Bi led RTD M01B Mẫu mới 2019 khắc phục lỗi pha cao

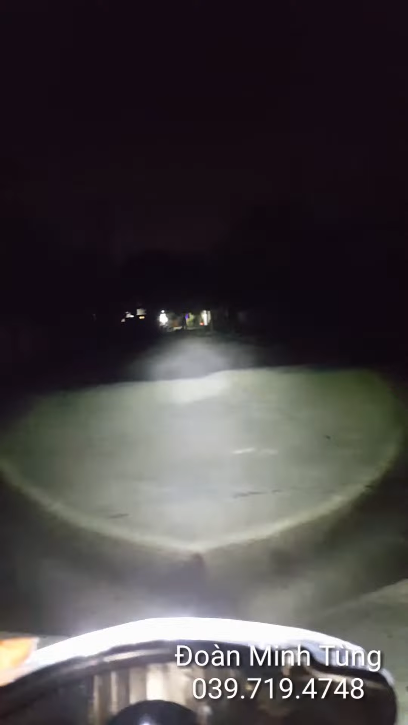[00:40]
Sau đây mình sẽ test độ sáng của thực tế ngoài đường nhé, của đèn Bicolet Mini GTD và đèn zin 35W.